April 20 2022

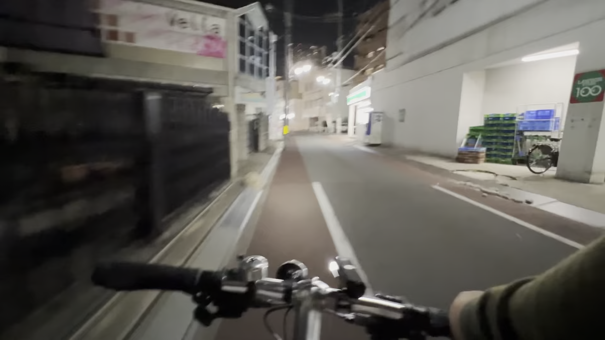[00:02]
Yo, malapit na tayo sa bahay, guys. Hindi ako sila mag-gramit dahil birthday ko kahapon. Dito naman sa maliwanag sa Shotengay. Shotengay nga pala, bilihan niya ng mga pangangailangan. Tawin na, hirap mag-bike habang nagbablog. Sobrang lang naman. Iniingal pa. Puta, dead. Siyempre, dapat pag nagbo-voiceover, natramdam mo yung pangyayari pa rin.
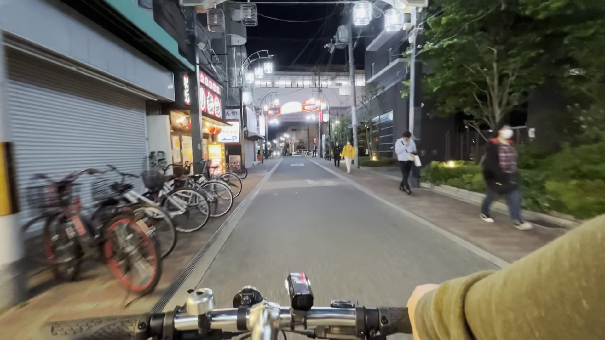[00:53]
Dyan sa pulang yan, dyan kami madalas mag-inom. Sarap dyan, tsaka mura.
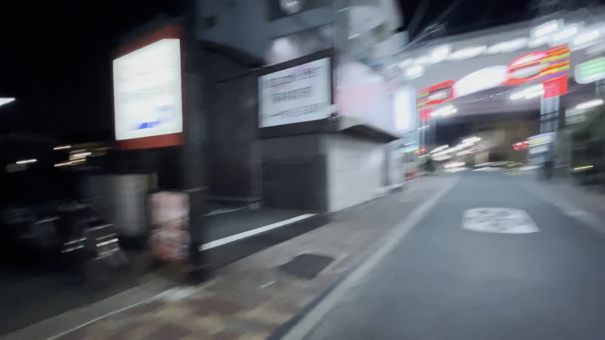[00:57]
Lalo pagka Sunday night.
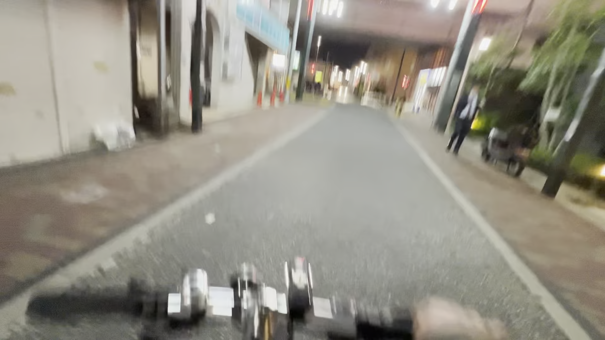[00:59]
Malamit tayo sa bahay.
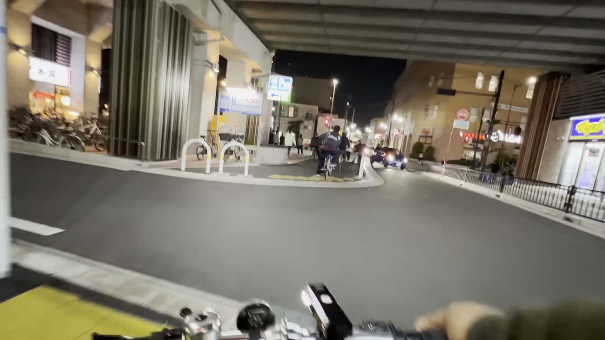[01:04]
Ay, buti na lang stoplight. Puta, pero nag-go.
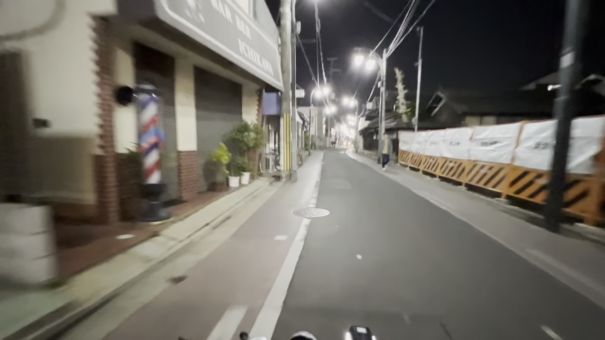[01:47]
Diyan pala, malapit na yung kanto namin lilikuan.
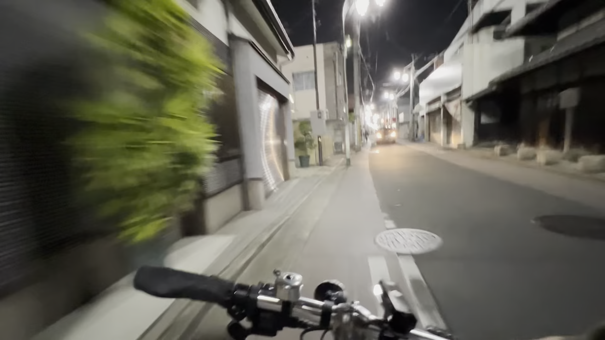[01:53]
Puta, parang biglang Japan, nagpunta ng Pilipinas. Tingnan nyo pagliko. May tunog din na parang bus. Eh, jeep. Teka, i-edit ko.
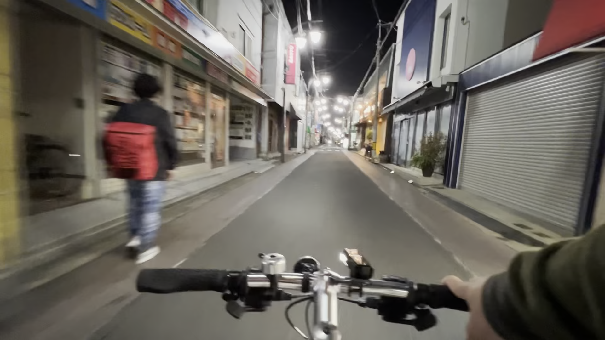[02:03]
Tingnan nyo, pakinggan nyo mabuti. Yan, pagliko rito. Diyan na yung lago saan papunta Pilipinas.